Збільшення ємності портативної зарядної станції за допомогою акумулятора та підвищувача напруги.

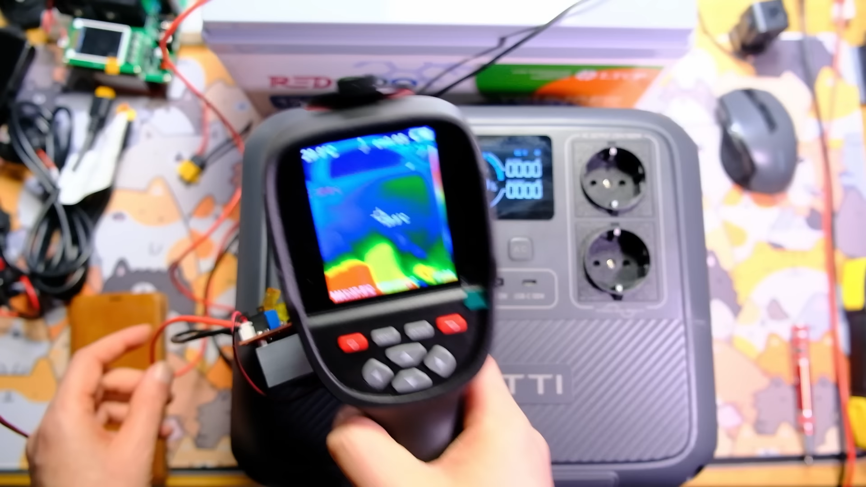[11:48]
Проводи дуже невдало підібрані, поки що не гріються. А ці вже почали грітись, вже,
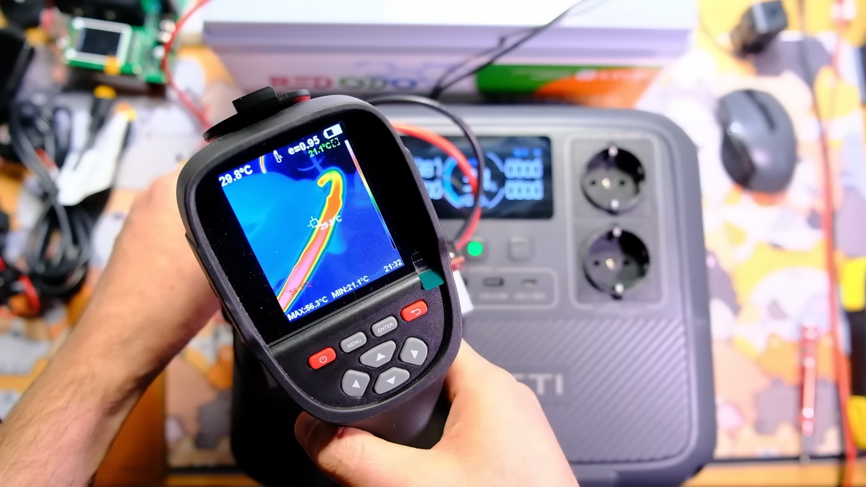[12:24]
On screen: spot 29.8°C, min 21.1°C
і це для них така ще 62 градуси, і вони далі починають нагріватись.
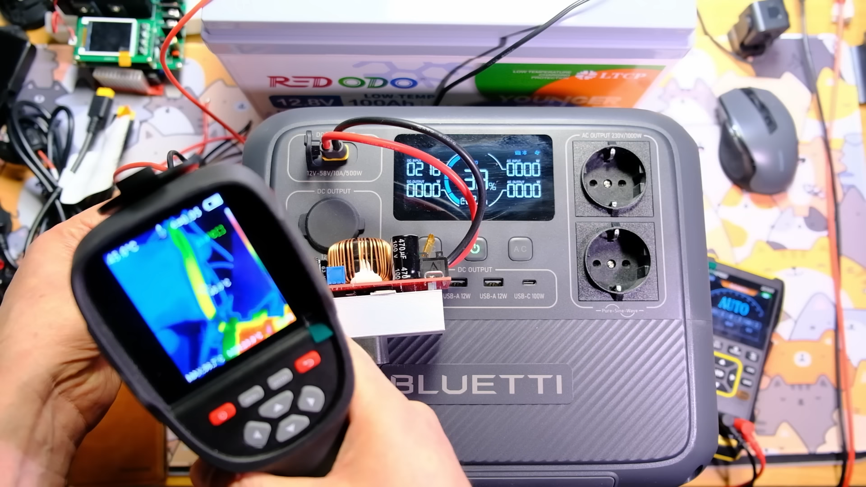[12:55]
температура 45-46 градусів. І приблизно так і тримаються.
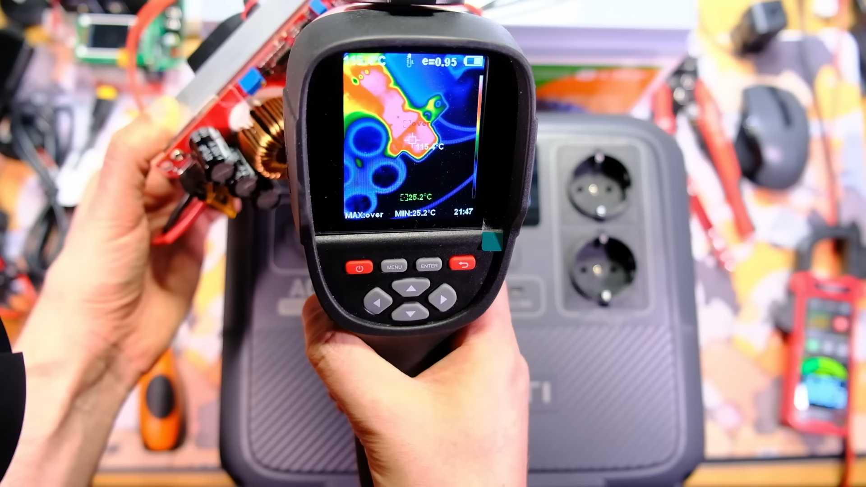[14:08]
Вхідний роз'єм при цьому не нагрівається, але досить сильно нагріваються запобіжники. Я бачу, що один навіть нагрівся більше 120 градусів.
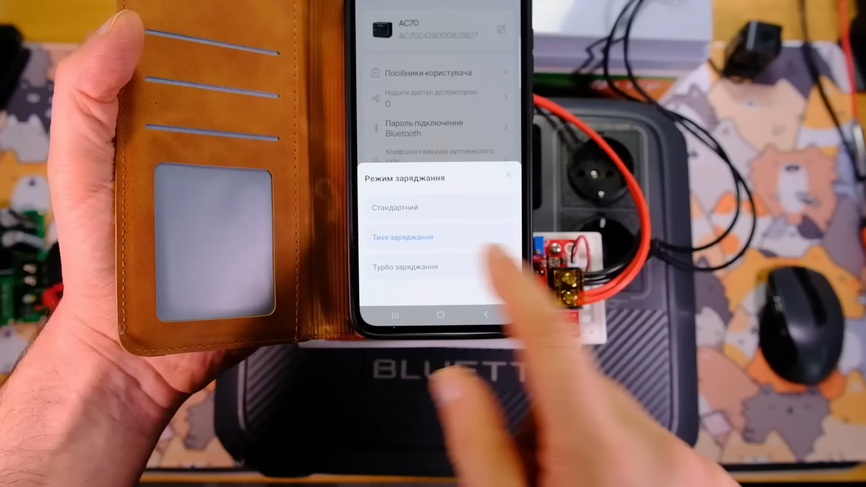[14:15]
Ставлю станцію на тихе заряджання. Тихе заряджання – це приблизно біля 250 Ватт. Станція показує, що вона бере зараз 260 Ватт.
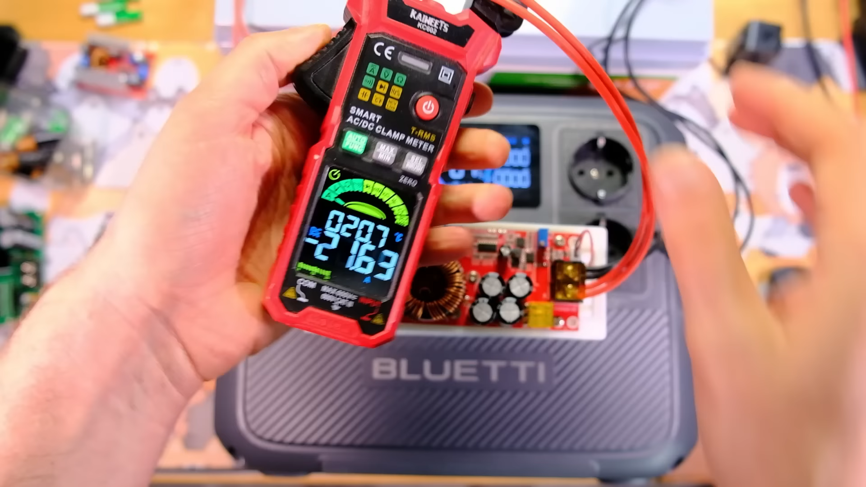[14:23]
Струм від акумулятора – 23 А, і для такого перетворювача такий струм цілком нормальний.
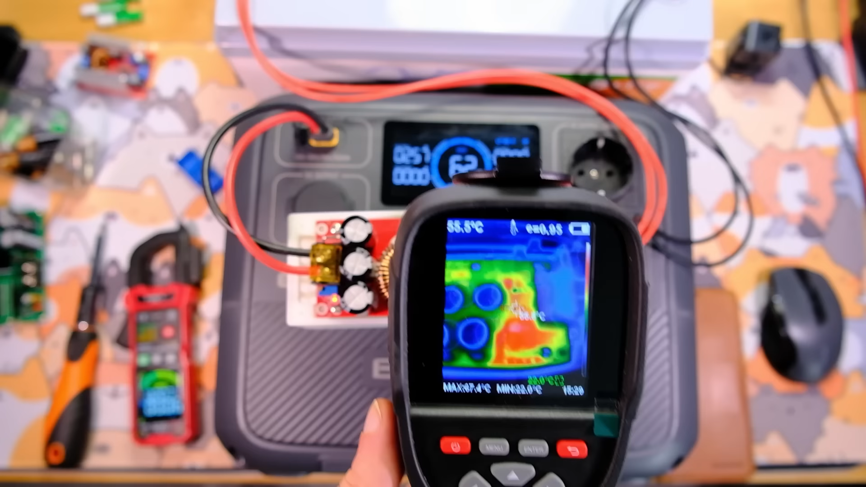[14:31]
Я бачу, що деякі компоненти нагрілись до 60-70 градусів. Роз'єми холодні, і ця плата досить безболісно витримує таке навантаження.
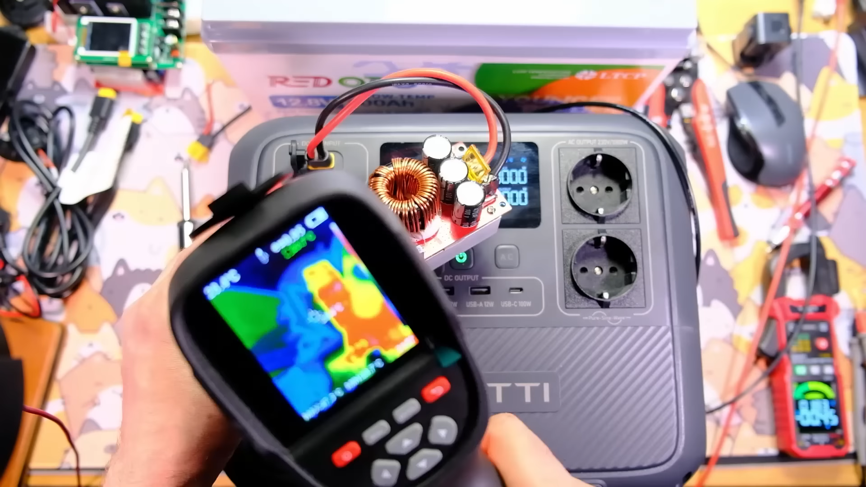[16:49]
Запобіжники знову нагріваються, але нагріваються вони помірно. 47-48 градусів, не більше. Роз'єм холодний – 32-34 градуси. А з двоєни АВГ-14 – 30 градусів. Даю кілька хвилин і побачимо, що з цього вийде.
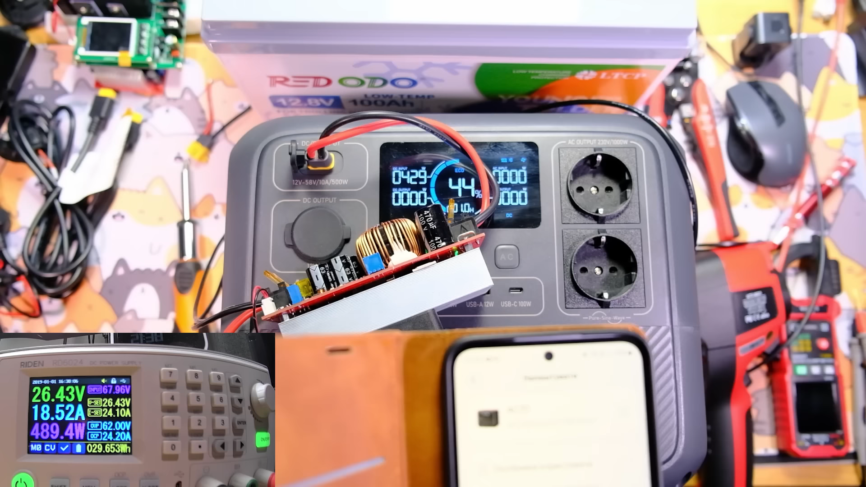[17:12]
Турбо-заряджання. І потужність виросла до 480 Ватт. На лабораторному блоку живлення – 550 Ватт.
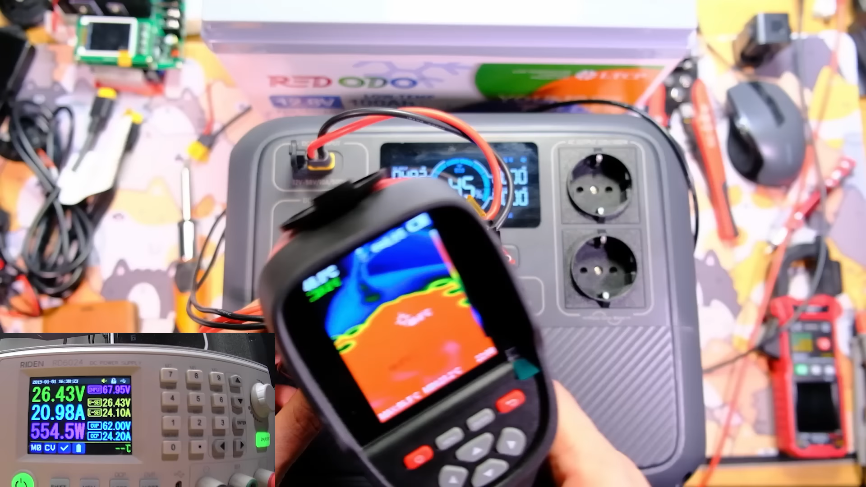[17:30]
Станція зарядилась майже на 5%. При цьому цей пристрій нагрівся максимум до 62 градусів.
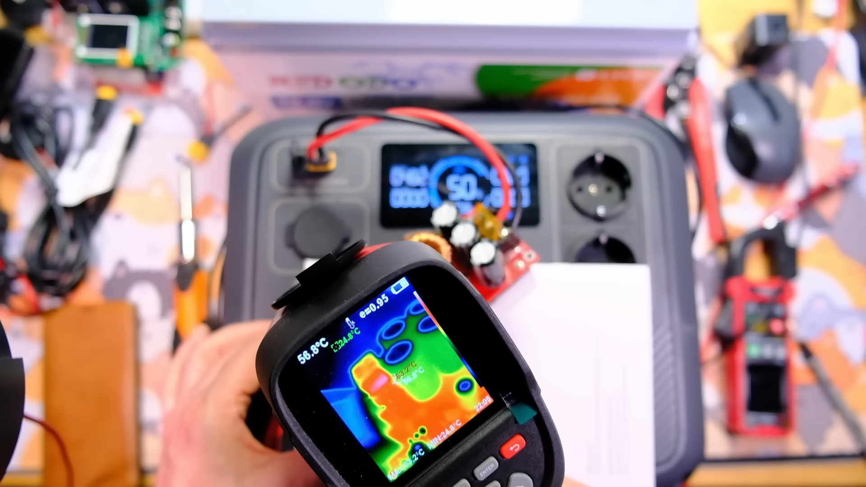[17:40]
Запобіжники нагрілись до 62 градусів. Роз'єм холодний. Тобто, якщо ви використовуєте 24-вольтовий акумулятор,
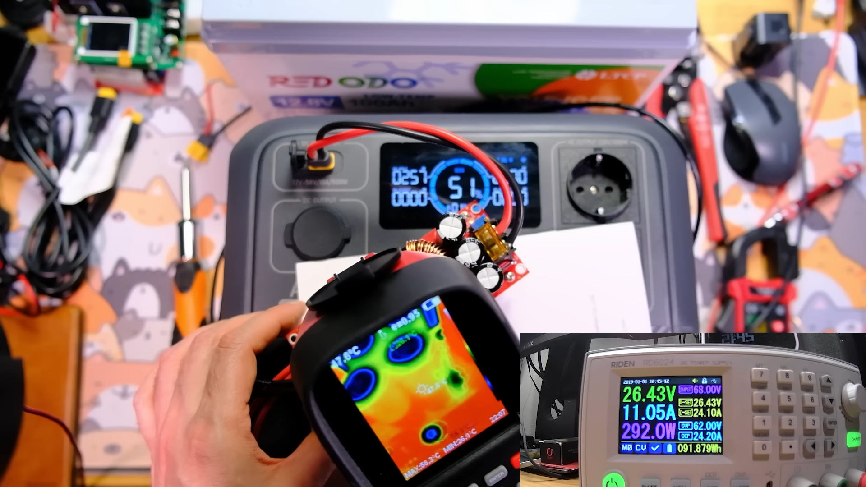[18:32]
Температура близько 58 градусів. Тобто його навіть можна в корпус засунути і використовувати при трихому заряджанні станції.